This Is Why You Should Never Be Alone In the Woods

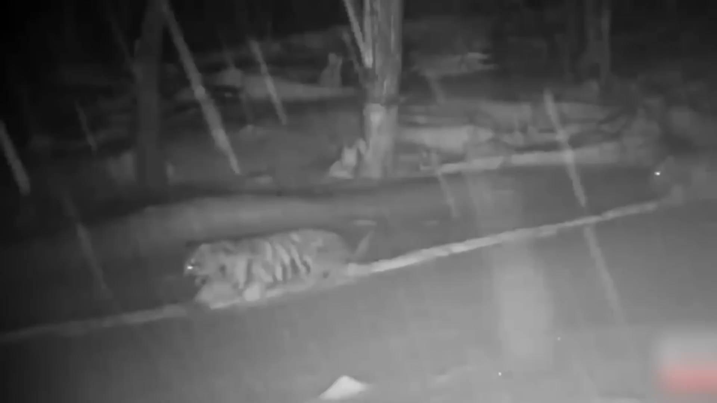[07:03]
Cameras captured a mother Amur tiger and her two cubs, said to be between 4 and 5 months old. The largest cats in the world are Amur tigers, aka Siberian tigers. Due to their extraordinary rarity, these huge cats are regarded as an endangered species. Amur tigers are mostly located in portions of Russia and China, where they have a lifespan of 10 to 14 years.